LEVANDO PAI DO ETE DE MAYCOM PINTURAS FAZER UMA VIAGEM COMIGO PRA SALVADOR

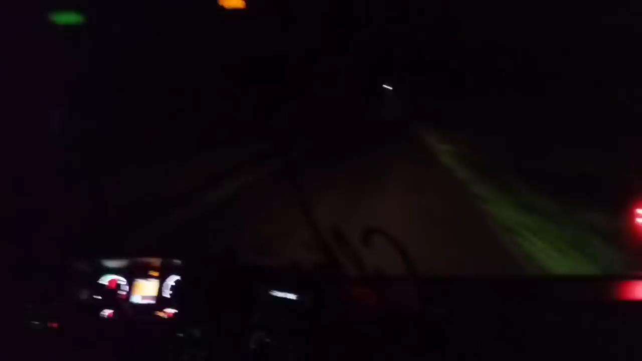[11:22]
Ela não enxerga nada no tapetão preto, é assim o tapetão preto. Cada buraco que eu vou te falar, hein, gurizada? Eu não enxergo nada, não. Eita, tá doido, ó. Não enxerga nada, ó. Meu Deus. Vai fazer o que? O cara tem que largar, né? Ali atrás tinha um que vocês tinham que ver, gozado. Buraco, olha. O tamanho. Meu, cabia um Fusca dentro.